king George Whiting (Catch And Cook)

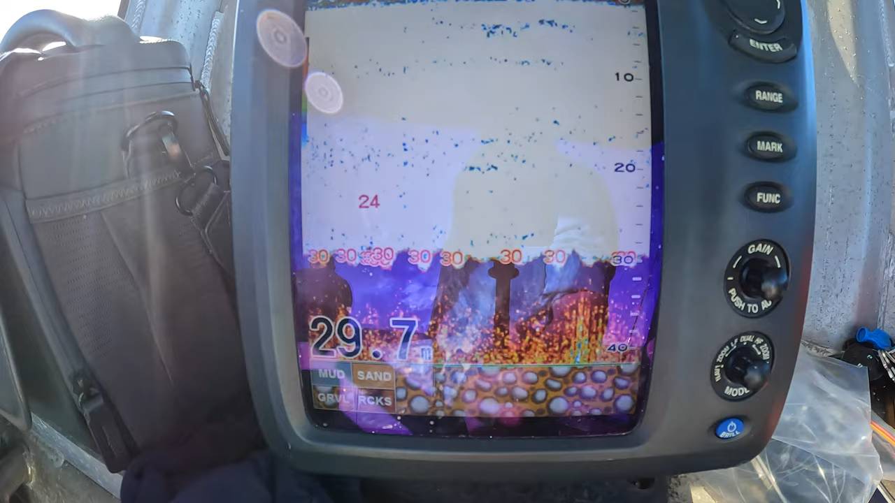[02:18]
On screen: depth 29.7 m
Chockers, 30 odd meters of water.
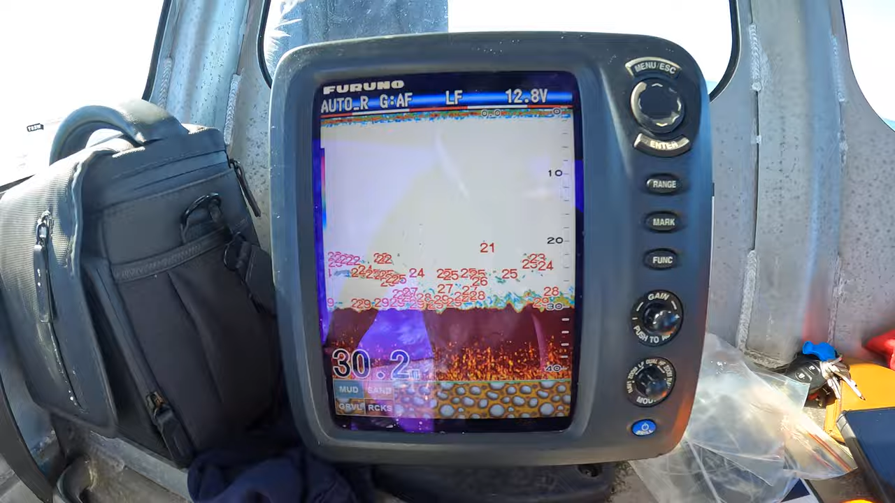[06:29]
Oh, absolutely crazy. Bloody hell. Absolutely lit up.